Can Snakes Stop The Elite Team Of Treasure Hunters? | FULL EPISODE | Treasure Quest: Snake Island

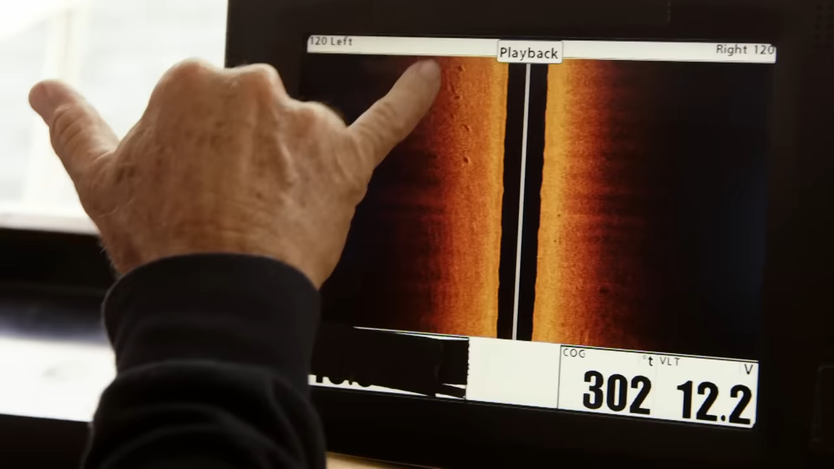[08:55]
We can see rocks, and you can see the ripples from the sand.
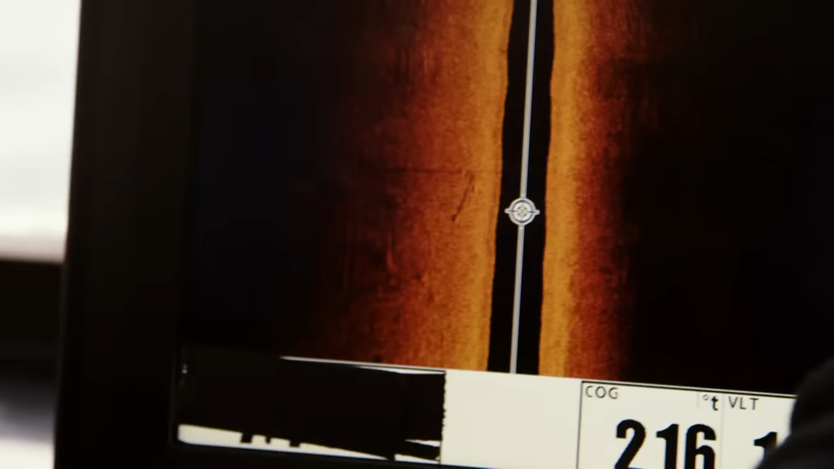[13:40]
See if I can zoom in on it.
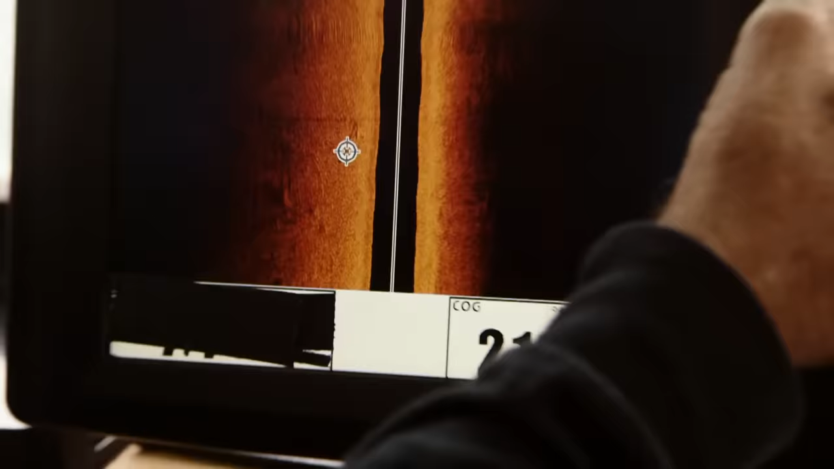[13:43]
How big is that, you think? It looks to be around 10 feet or so. This is huge.
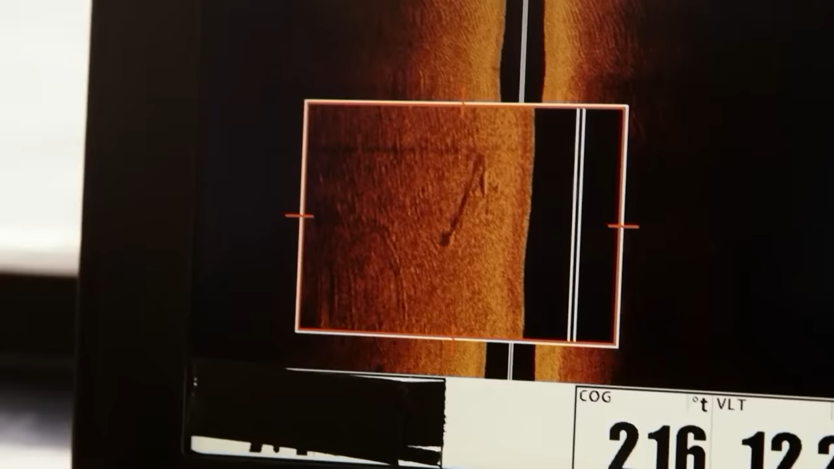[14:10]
We got a good image on there.
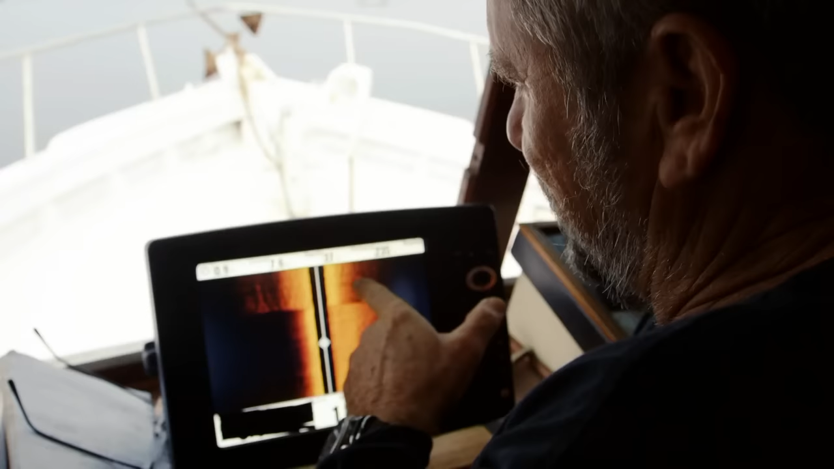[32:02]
where their sonar search had revealed signs of a shipwreck.